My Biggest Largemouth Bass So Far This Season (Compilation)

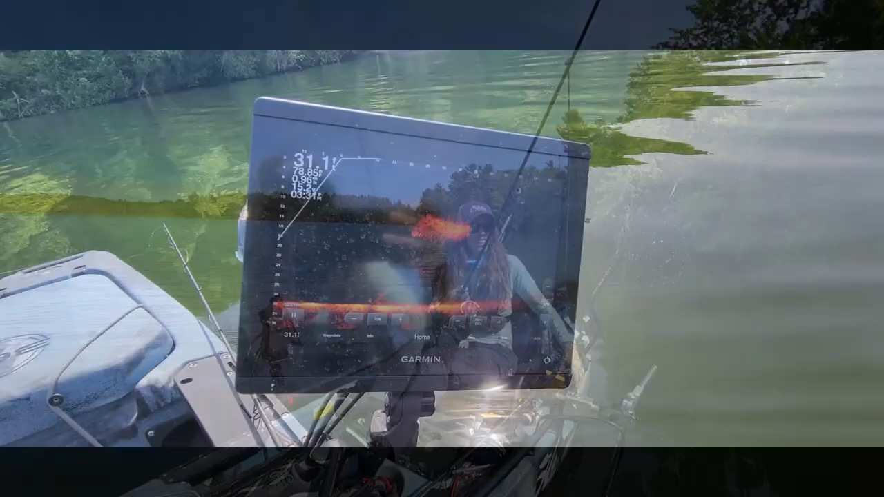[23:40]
4 47 there's some bait there as i'm making my way across to the shoreline